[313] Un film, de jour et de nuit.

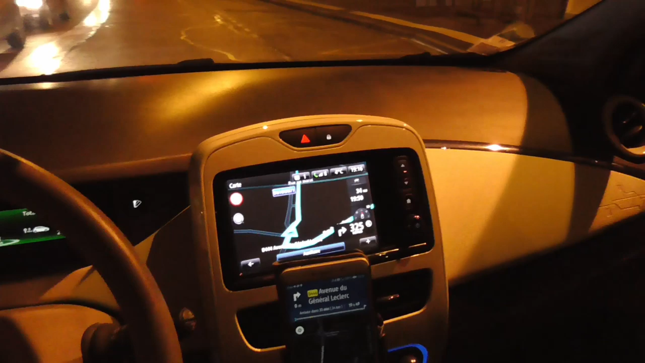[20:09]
les cartes routières sont chères c'est meilleur ce qui est
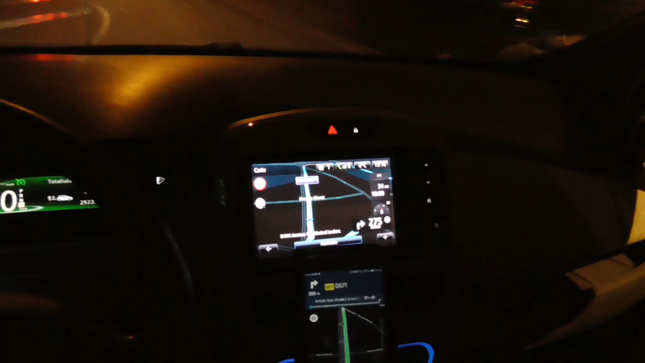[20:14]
et avoir l'infotrafic c'est pareil c'est presque 50 euros par an
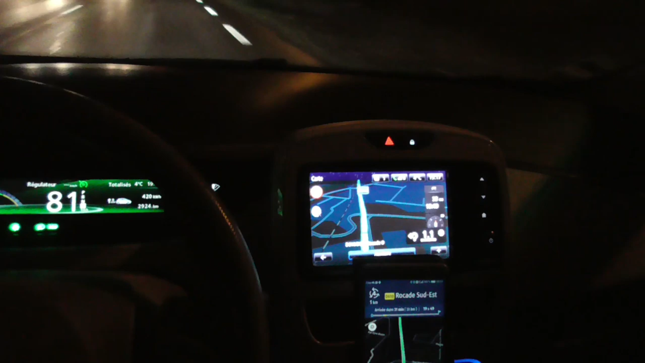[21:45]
et quand on prend pas la route qui a été décidée par le GPS
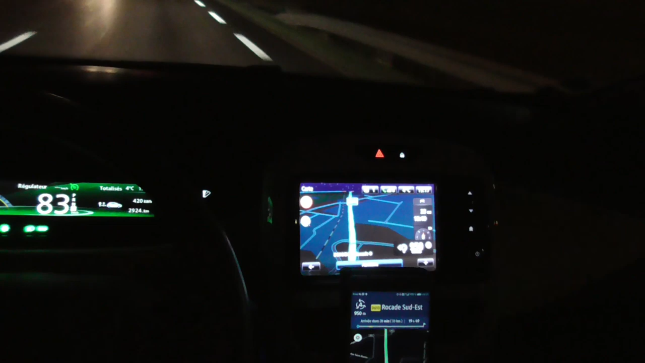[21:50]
il nous fait faire des demi-tours vraiment à l'infini vous n'avez pas d'endroit sur la route pour faire un demi-tour mais lui il insiste et en paramétrage
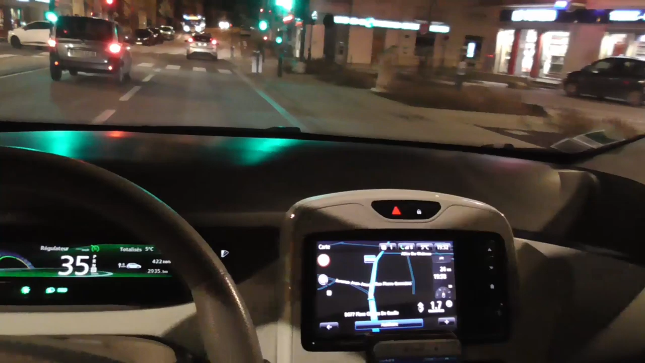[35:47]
une petite montée j'ai pas vérifié j'ai ralenti c'est une voiture qui
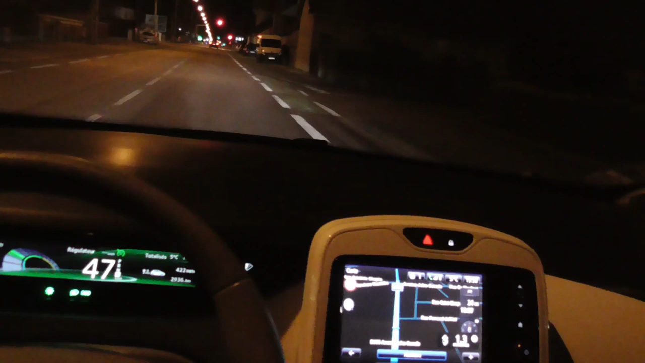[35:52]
tournait j'ai pas vérifié si les stops s'allument derrière je sais pas à quel degré de pente il peut y avoir l'allumage des stops
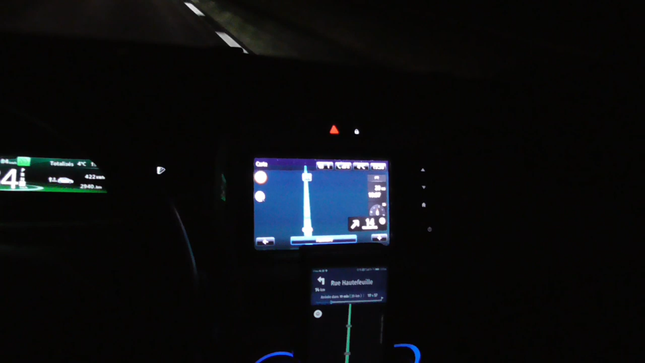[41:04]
donc alors 14 kilomètres avant de prendre à droite et l'autre ? ouais je prends rien
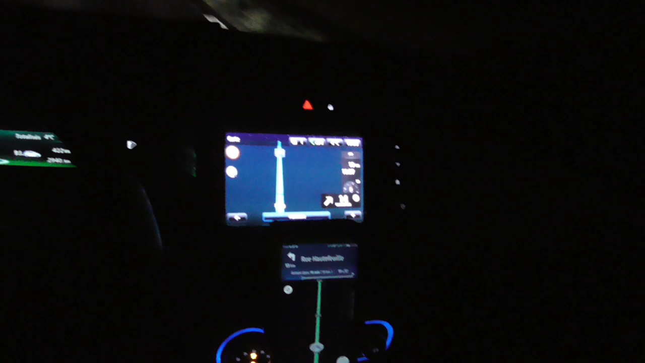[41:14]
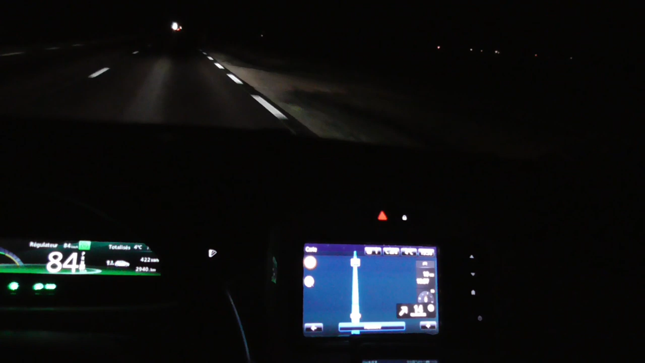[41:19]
donc le vent là je l'ai dans le dos maintenant pour revenir ça va consommer moins
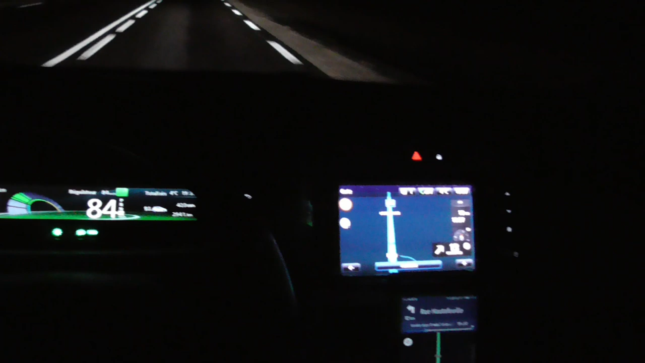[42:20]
sur une belle route comme ça avec le vent dans le dos c'est impeccable ça donc là il y a personne qui me gêne les gens roulent toujours un peu plus vite que moi donc ça me convient parfaitement j'ai pas besoin de régulateur adaptatif
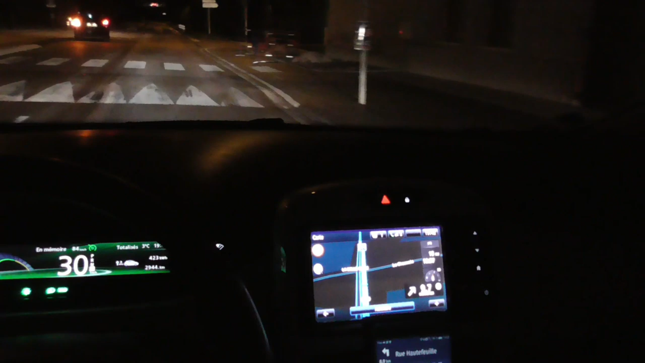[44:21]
le smartphone est posé autour du tableau de bord de la planche de bord et il y a un programme qui renvoie les informations sur le pare-brise comme une vision tête haute qui existe sur une voiture haut de gamme
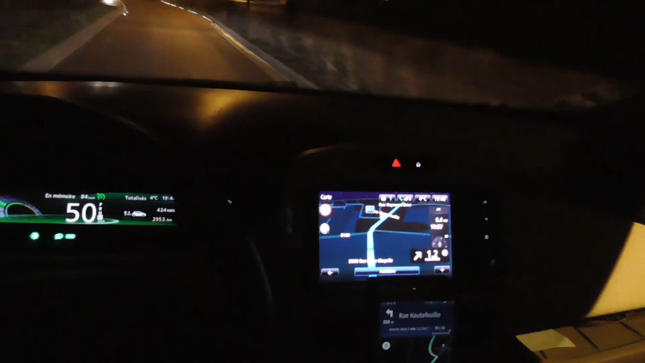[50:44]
là je suis au neutre voilà ça recharge maintenant je relâche l'accélérateur jusqu'à 50 un peu plus de 50 voilà sacrée économie de freins
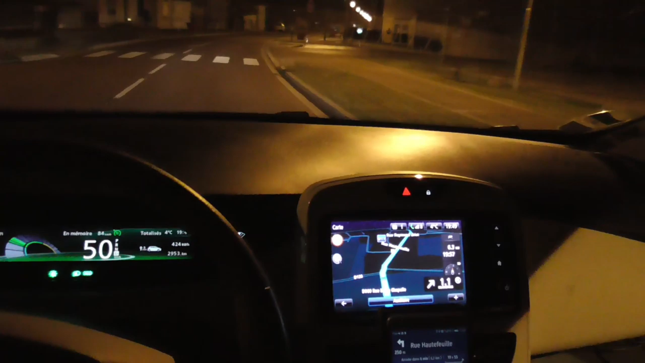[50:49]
d'usure générale de la voiture toute façon tout simplement
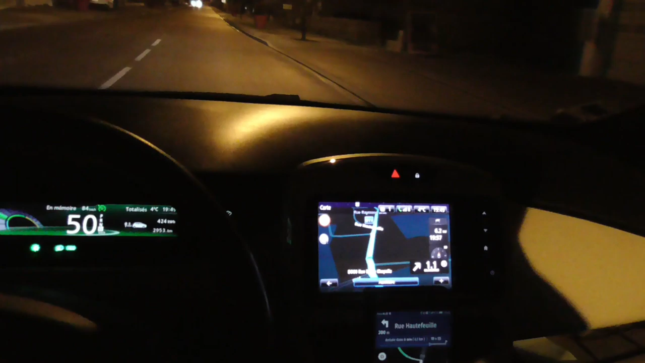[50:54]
voilà maintenant j'ai dépassé les 109 000 je m'approche les 110 000 ça va très vite